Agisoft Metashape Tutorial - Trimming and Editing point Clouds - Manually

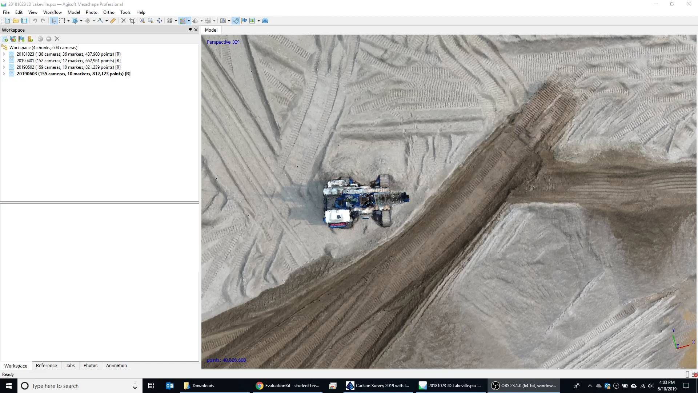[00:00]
Hey guys, this is Kelly from SkyServe. I want to give you a little tutorial on editing points in Metashape Professional. So here's a job site that I have. Happens to be a pile of sand in Minnesota.
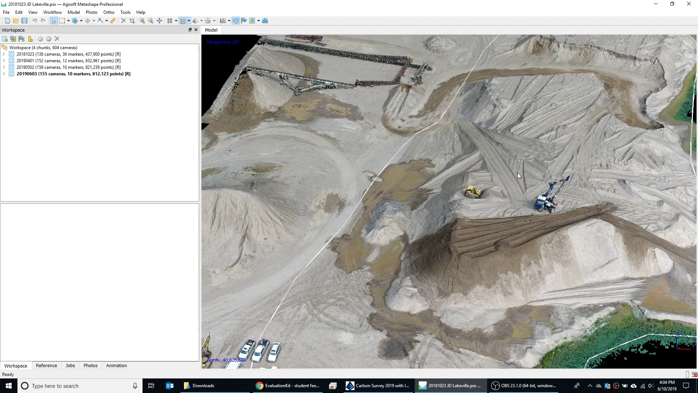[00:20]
And there's a couple pieces of equipment there that I ultimately do not want to show up for any volume calculations. So I'm going to go ahead and select these areas. So to do that, I'm going to go up here to the toolbar and choose this box select. Now if you wanted to, you could do a freeform select or a circle select. But for this, I'm just going to use the rectangular select. So I'm going to choose that.
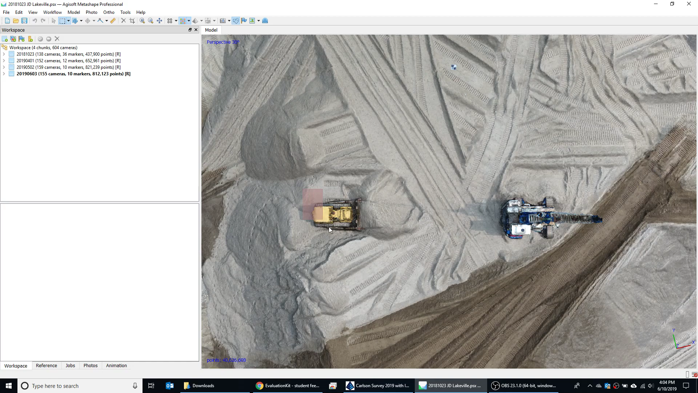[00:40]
Now when it's ready, I'm going to go ahead and select this bulldozer. I'm going to hold control down and select this other crane. It's kind of a yarder type machine.
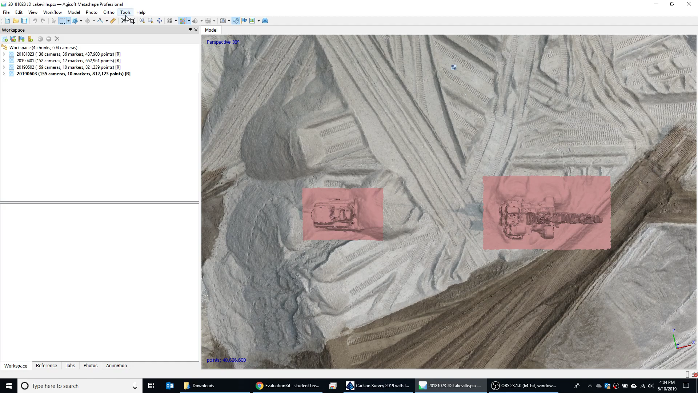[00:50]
And I'm going to go up here to tools, dense cloud, and then filter by selection. Filter by selection will allow you to, you know, not delete out any points at this time. But basically it just filters out.
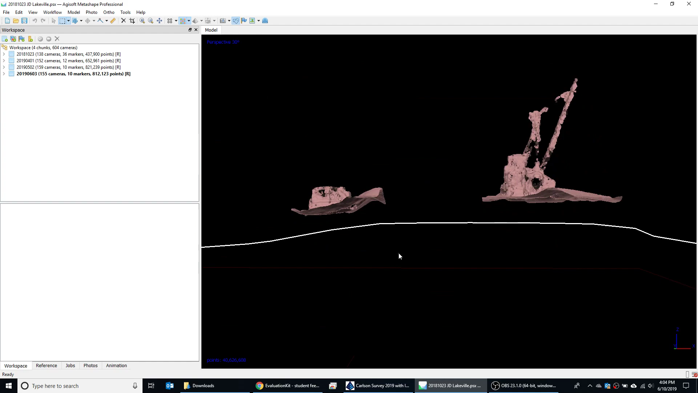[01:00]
So you're just going to see that equipment right there. And it's going to be much easier for you to delete what you don't want to see and leave any existing ground there. So another trick, guys, is to go ahead and use space bar to toggle between
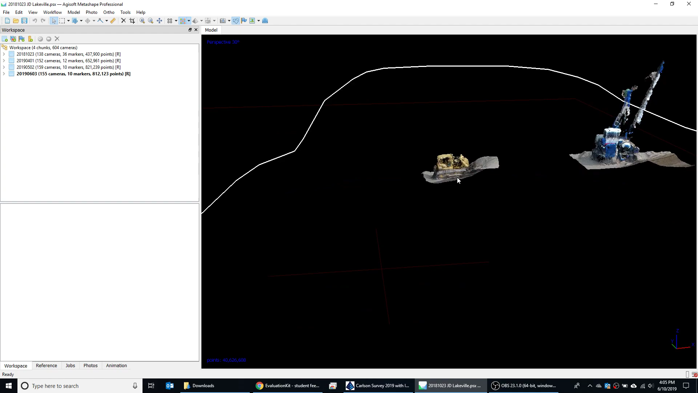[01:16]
the selection command and the pan command.
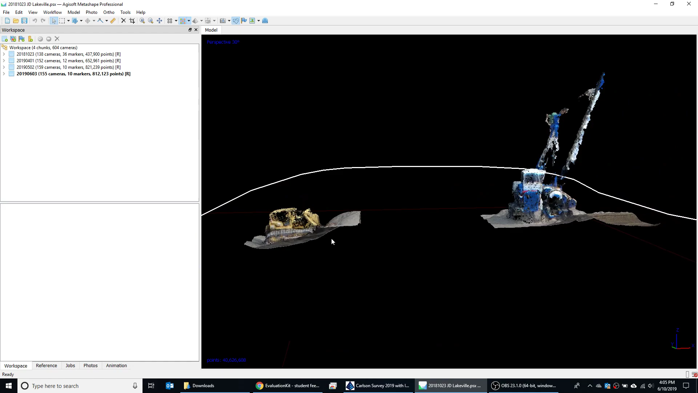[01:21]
So that's a really good time saver. So I'm going to focus on this bulldozer at first. One thing I could do is go ahead and turn off my shapes. And I could do that right here, toggle the shapes off.
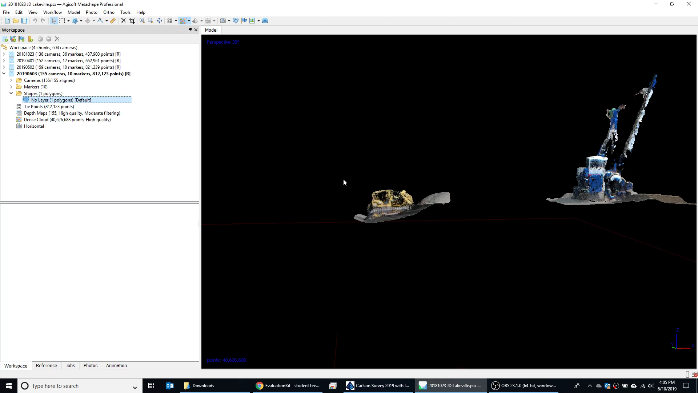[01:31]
I don't want that to interfere with my selection. I'm going to zoom in on this bulldozer here.
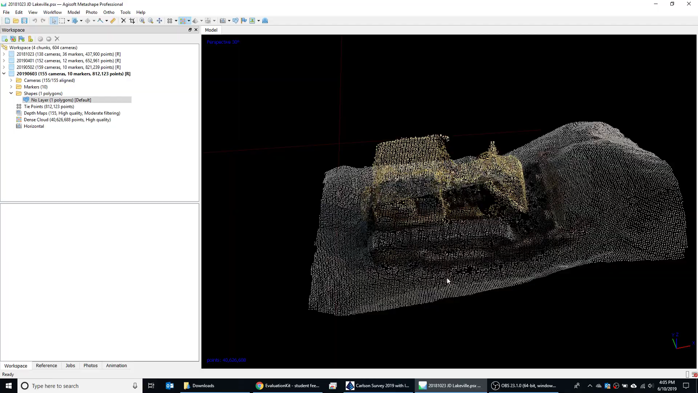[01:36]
And, you know, maybe just right from the top, leave it on my rectangle select.
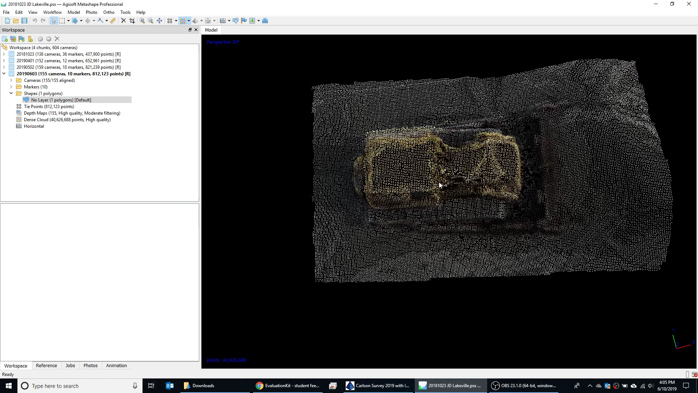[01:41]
Remember, hit space bar. I'm going to go ahead and kind of take this out piece by piece so we can kind of see what it's doing.
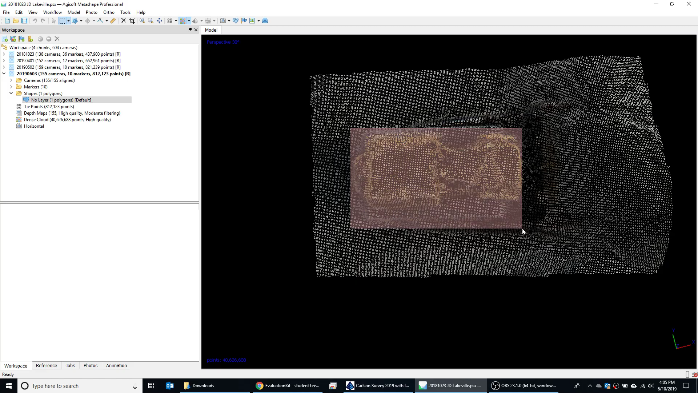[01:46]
So I'm going to go ahead and delete that out. Now I can pan to the side.
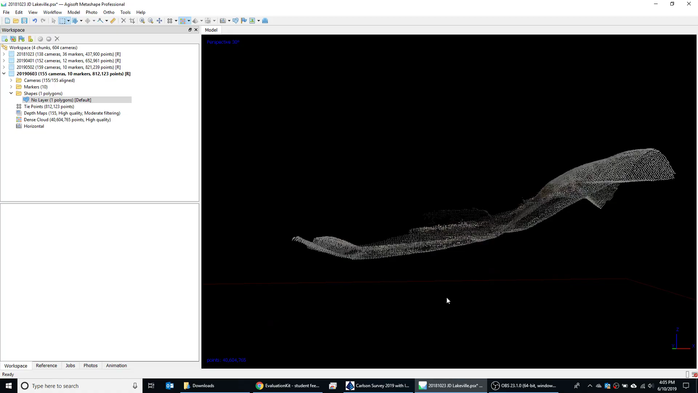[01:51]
You can see there's still a little bit of artifacting from that.
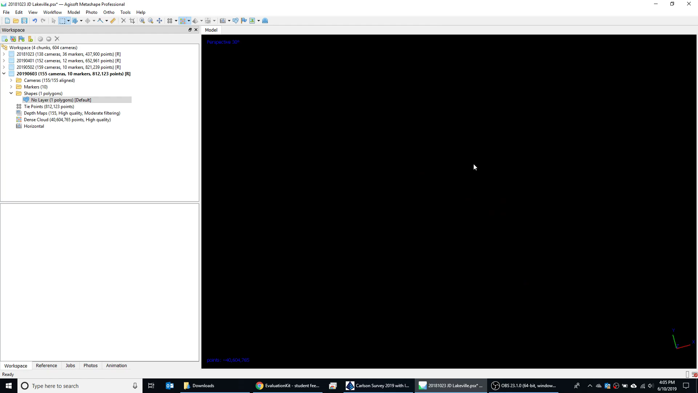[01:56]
So I'm going to go ahead and delete that, delete that. Now you can actually lean it in this
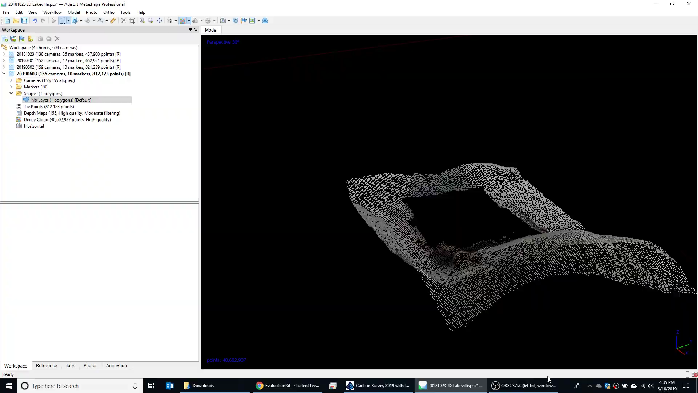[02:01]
case and maybe get in a little bit of a different angle right there to trim it up even more. So once you kind of feel like you have it sufficient, you could go ahead and ultimately toggle back.
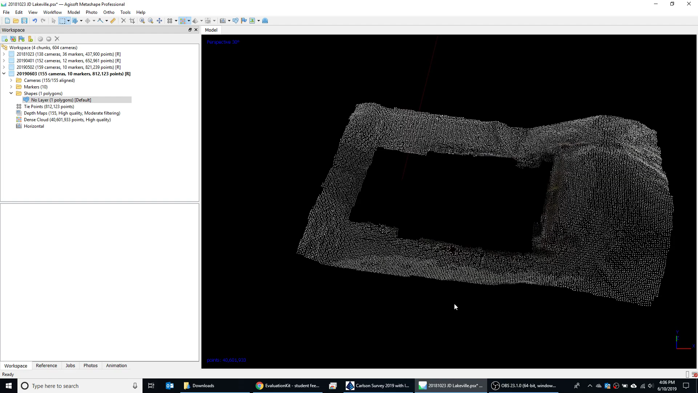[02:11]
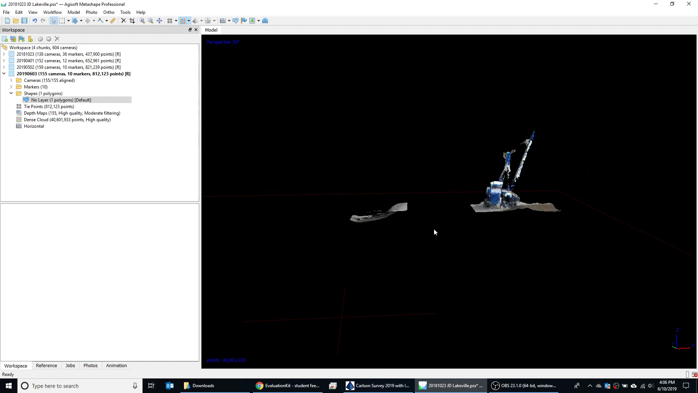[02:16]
But instead of that, I'm going to focus on this yarder type machine. I'm going to start deleting that out.
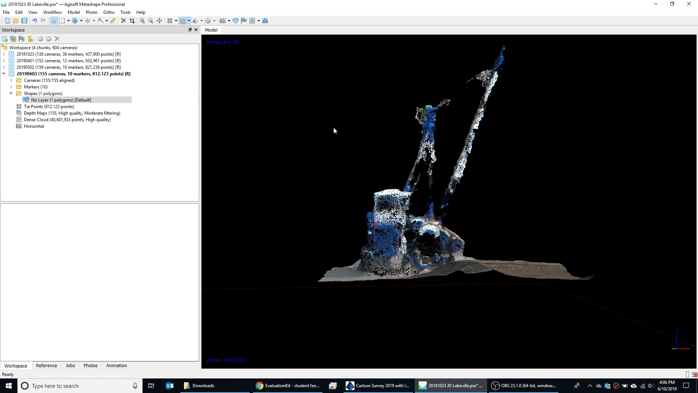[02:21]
So I forgot to hit space bar there, guys. So my bad. I'm going to go ahead and select that, delete that out.
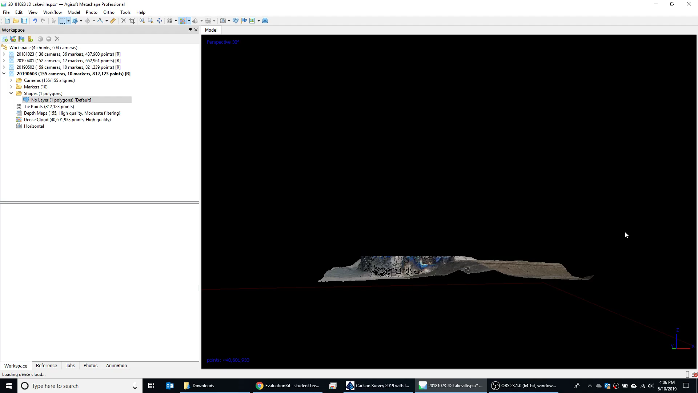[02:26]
I'm getting pretty good here. But basically I can see the freeform select might be a good tool to use for the rest of this.